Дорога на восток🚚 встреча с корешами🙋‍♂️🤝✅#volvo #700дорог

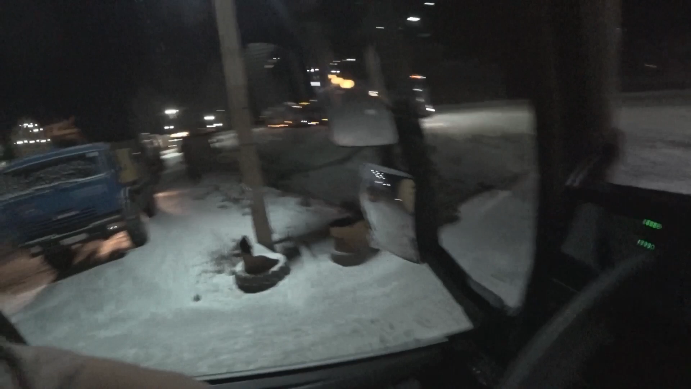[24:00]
Переход, проезд там открыт. Машина ездит. Эту кочечку немножко объедем. Вот здесь слева. Все, поехали, поехали, поехали, поехали, поехали, поехали. Давай, давай, давай, давай, давай, давай, давай, давай. Нет, нифига, да? Задняя передача.
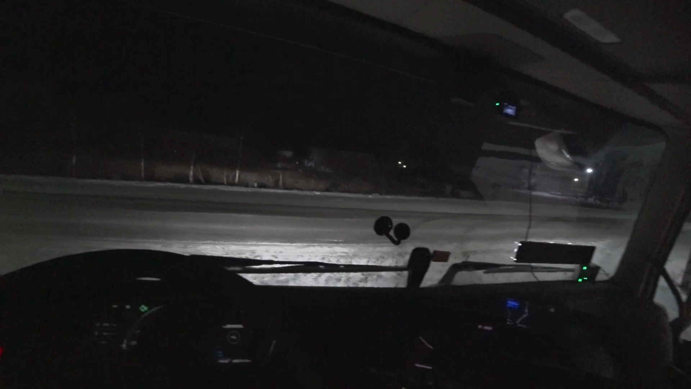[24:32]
Надо, видать, ходом здесь только
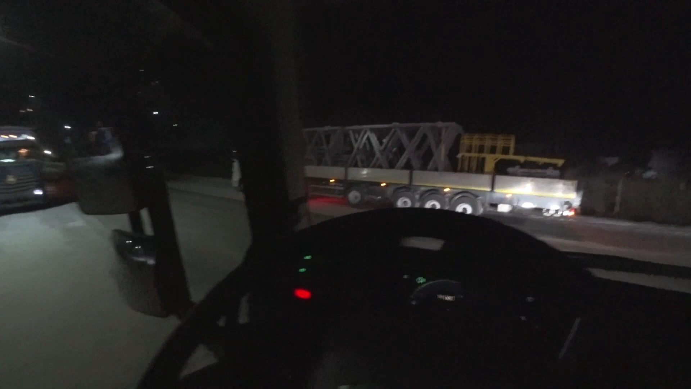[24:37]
выходить. Все нормально. Ситрак, что ли? Да, ситрак. В натуре как ман, блин. Я думал, ман. Так, ну что, дорогие друзья. Температура минус 16. Иду с расходом 28 литров 800 миллилитров.
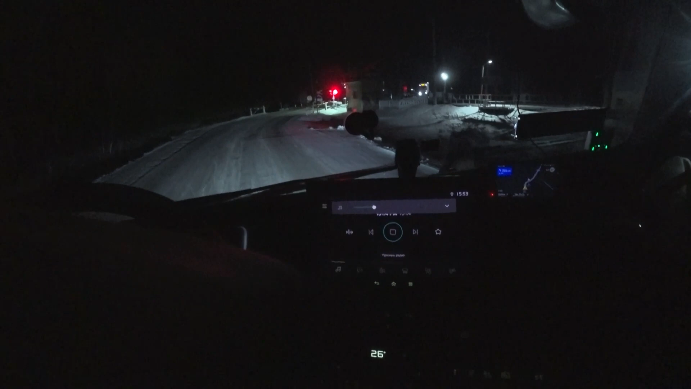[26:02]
Так, впереди у нас крутоватый подъем самый такой здесь. Ну, вроде говорят ребята, что посыпано, но я на всякий случай сейчас коробку переведу в режим. Скорость! Молния! Маккуин! Сейчас мы просто возьмем его, попробуем. Тут усложняется он тем, что тут поворот.
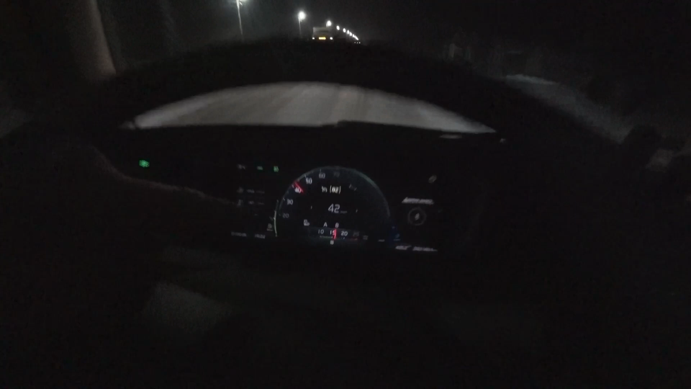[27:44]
Она была у меня просто в автомате, но ставить вот именно вот этот вот режим. Молния Маккуин. Я его сейчас так буду называть. Режим Молния Маккуин. Что-то, братуха, у тебя фары все погасли. Так, братва, ну чё, заезжаем на стояночку.
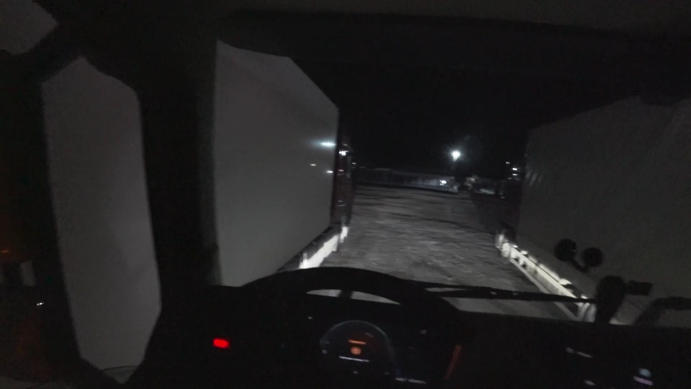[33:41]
И вот так вот примерно оставлю. Тут, правда, РФ работает, но деваться некуда. Еще немножко вперед проеду.